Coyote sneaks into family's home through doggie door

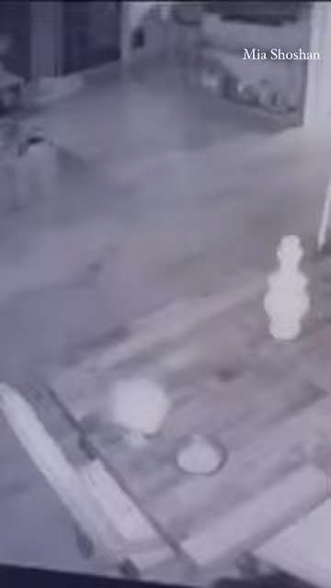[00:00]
You were looking at a coyote inside someone's house. A Woodland Hills family sent us this video, taken at 4 in the morning. When the coyote came in through the doggy door, the family cat immediately dove under a table and sounded the alarm,
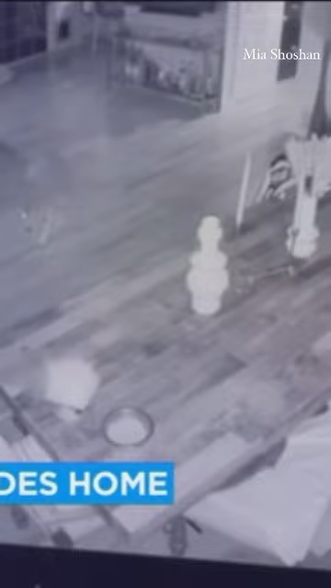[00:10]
alerting everyone to the wild intruder. Thankfully the coyote took off when one of the people living in the home confronted it. And none of the pets, including two small dogs or that cat, were hurt.